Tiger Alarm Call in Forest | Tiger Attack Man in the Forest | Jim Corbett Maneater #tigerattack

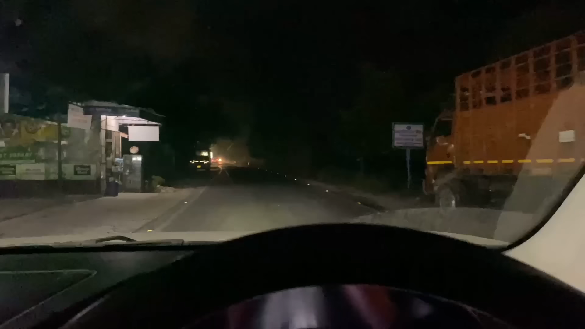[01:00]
तो right पे यह सारा core area है, वो यहीं पे tiger attack हुआ था, और left पे यह सारा buffer zone है, गाउं, डिकुल दिखाई थी कि, रात को मैं पूरी रात जाके, मतलब मैं animals की जो movement थी, वो track कर रहा था, तो animals इतनी light में मुझे तो दिख रहे थे,
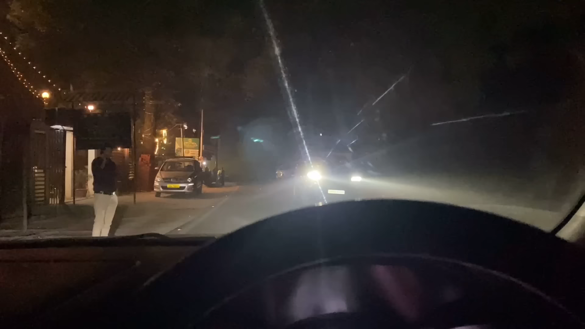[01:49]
पूरी रात, मैं इंतजार करूँगा, movement आने का, � आप देखिए, यह राइट वाला जो area है न,
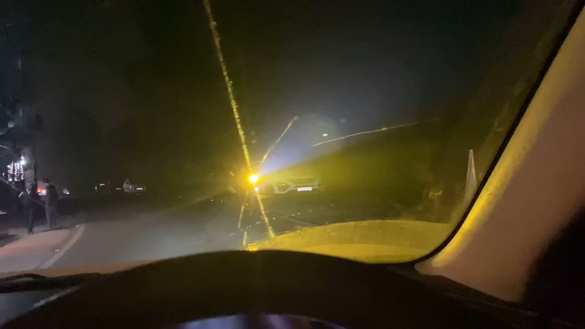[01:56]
इधर से जो राइट वाला area है, तो सारा वही area है, और area, अभी तो जैसे कि अभी कुछ समय जादा नहीं हुआ है, अभी तो 6, 6, 6 समय हुए, अभी साड़ी 6 का समय हुए हूए दोस्तो,
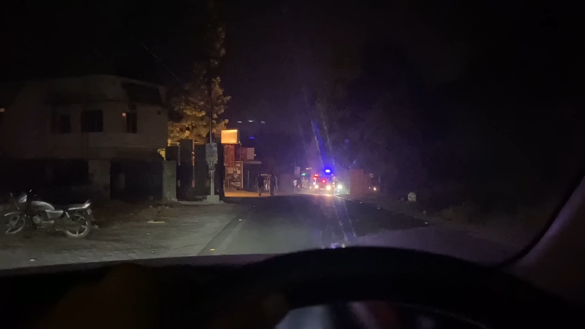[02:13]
इसलिए अभी आप लोग को कुछ लोग पैदल चलते हो भी दिख जाएंगे जैसे जैसे अभी राट ढलेगी राट गिरेगी और आठ नो दस बजेंगे दोस्तों फिर यहां कोई ने निकलता बार